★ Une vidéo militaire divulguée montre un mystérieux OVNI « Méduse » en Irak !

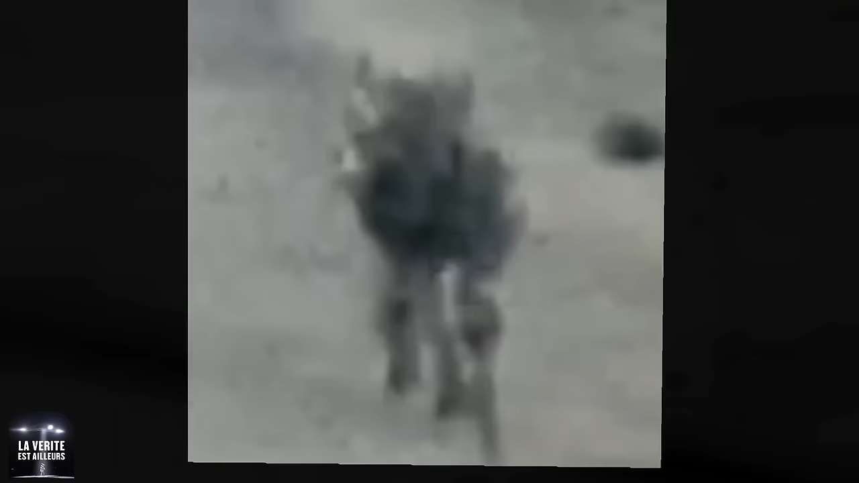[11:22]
Je vais donc partir de l'hypothèse que c'est la vérité, et que c'est bien arrivé comme on nous l'a décrit. Il pourrait donc s'agir d'un ovni transmédium, c'est-à-dire un ovni qui a la capacité de se déplacer librement dans différents environnements ou milieux, dans l'air, dans l'eau, et même potentiellement dans l'espace, sans aucune modification physique apparente ou dégradation de ses performances.
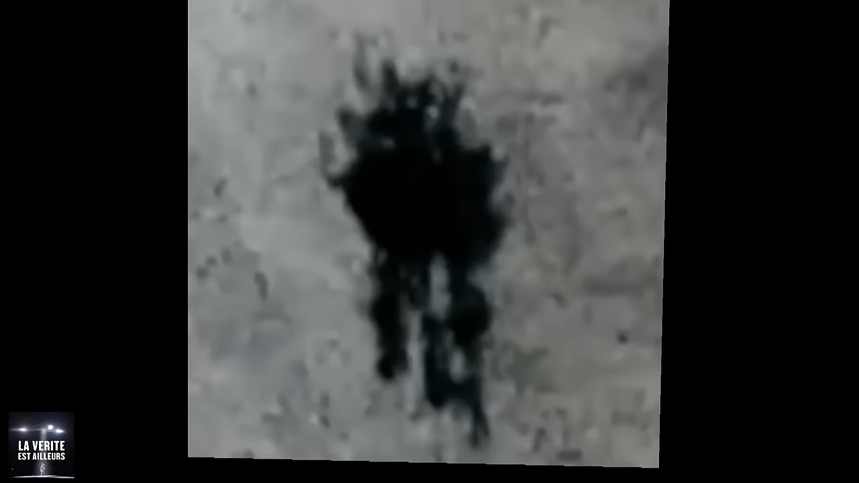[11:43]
Donc on a vu que ce n'est pas un ballon, et qu'il s'agit bien d'un objet non identifié, d'origine inconnue. Mais cela ne veut pas forcément dire qu'il est d'origine extraterrestre.
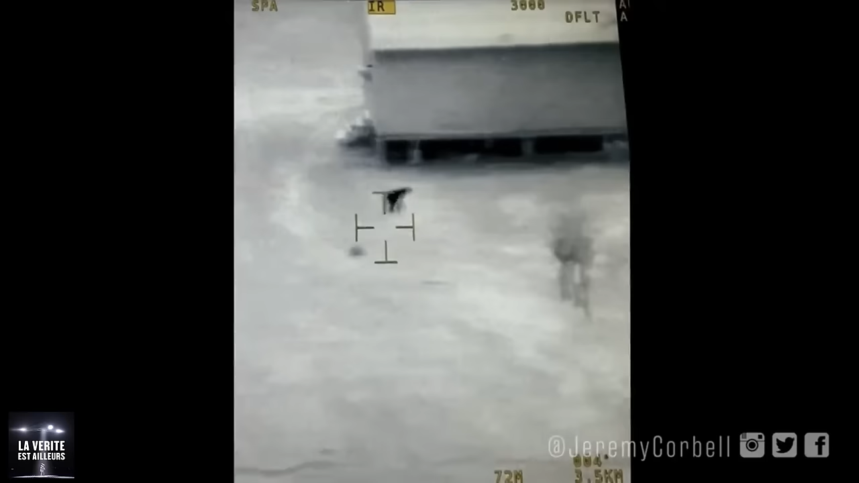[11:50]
Car officiellement, on ne sait pas ce que c'est. Et c'est justement ce qu'a confirmé Jérémy Corbel à une journaliste de NewsNation qui lui avait posé la question. Lors de cette interview en direct, il a dit que c'était la première fois dans l'histoire que nous pouvons voir un ovni désigné,
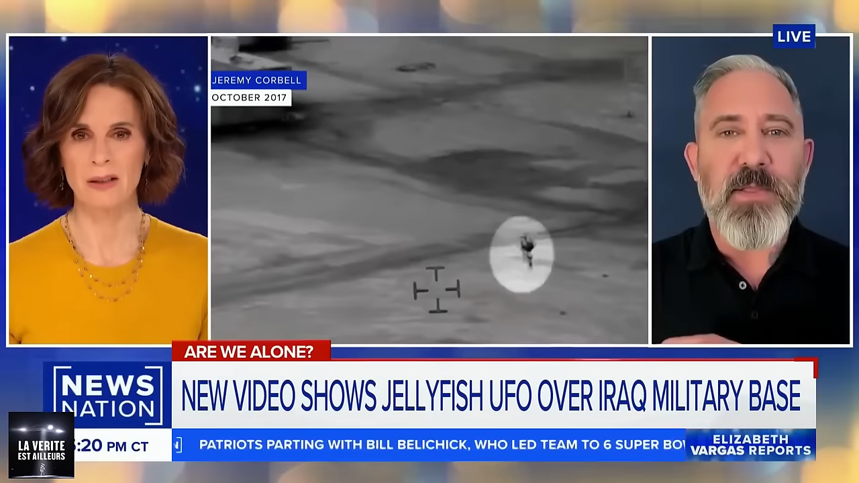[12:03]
c'est-à-dire un objet d'origine inconnue, qui a été officiellement confirmé comme étant un phénomène aérien non identifié par le Pentagone, et qui se déplace dans une base militaire restreinte.
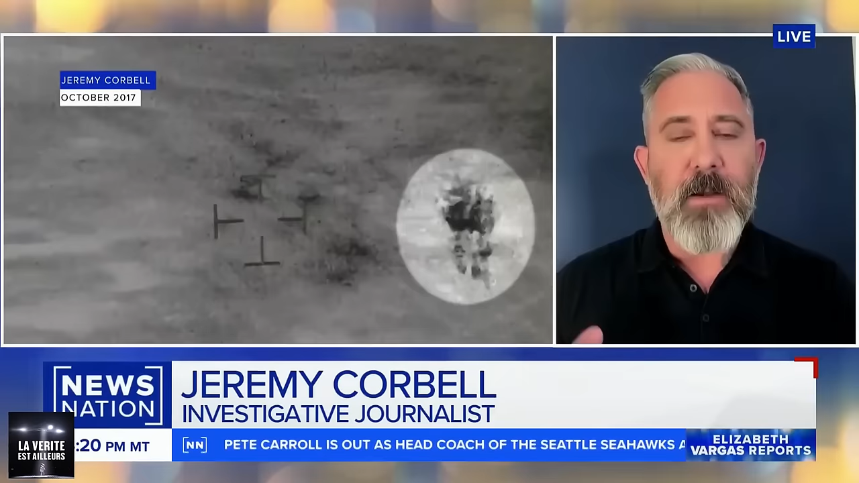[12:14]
Il s'agit donc d'une incursion d'un objet inconnu qui peut présenter un éventuel danger, ce qui est un vrai problème, car les militaires ne savent pas si cela constitue une réelle menace.
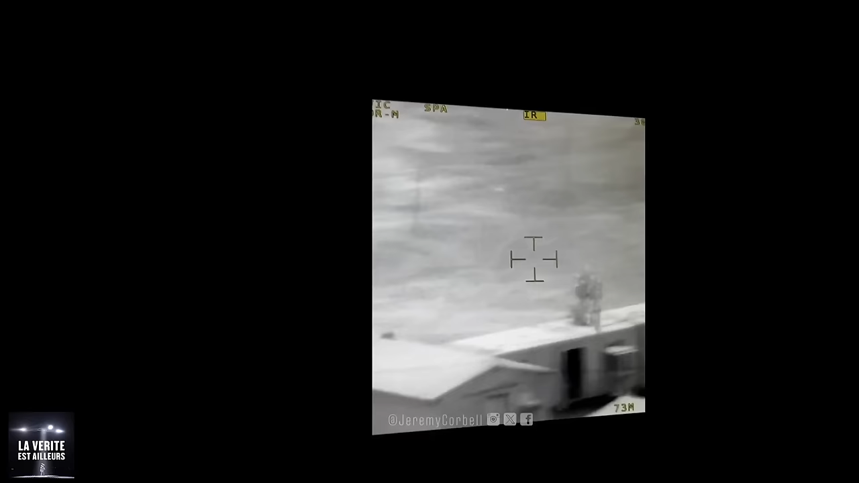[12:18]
C'est en effet très dangereux pour eux de voir un objet dont on ne connaît pas son origine, sa capacité ou ses intentions.
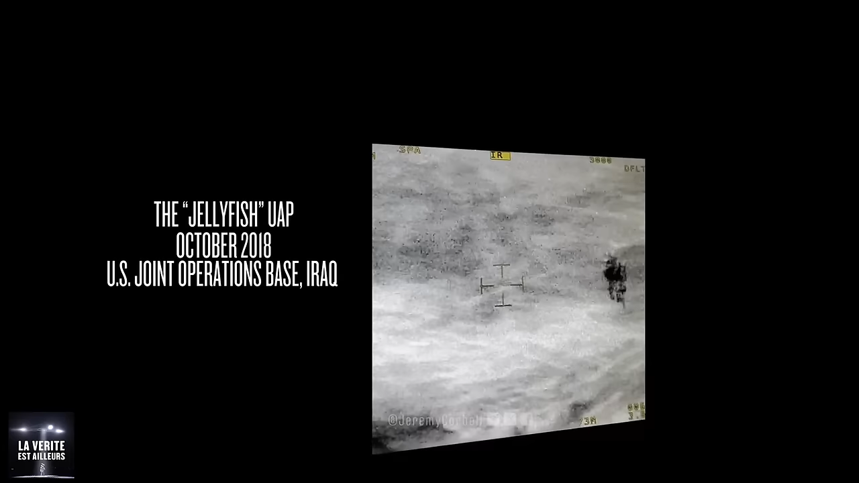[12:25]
Même si pour le moment, rien ne semble prouver que ces mystérieux objets auraient des intentions hostiles. Jérémy Corbel dit qu'on ne sait pas d'où ils viennent, ni qui les contrôlent, mais le fait qu'ils peuvent devancer des manœuvres militaires et dépasser technologiquement tout ce que nous possédons est problématique. Il a également parlé d'une autre observation d'ovnis très étrange, dont il n'a pu montrer que cette image, où on peut voir un étrange objet, une sorte d'orbe, en forme d'étoile à huit branches, qu'il a baptisé OVNI chandelier, car il ressemble à une sorte de lustre.
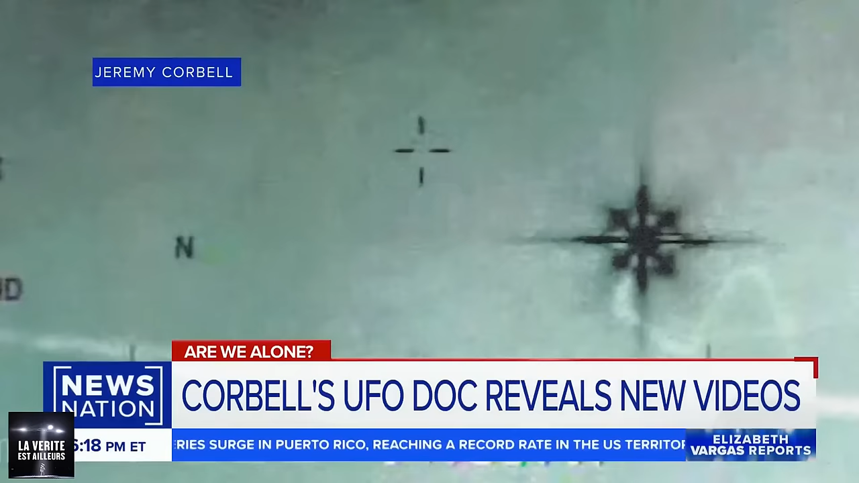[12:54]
Un OVNI qui a été filmé dans le golfe Persique. Et il explique que la vidéo où a été extraite cette image ne peut pas être montrée pour des raisons de sécurité nationale, car il y a parfois des choses sensibles à propos de la diffusion de ce genre de séquences, en particulier quand il s'agit d'incursions dans des bases militaires.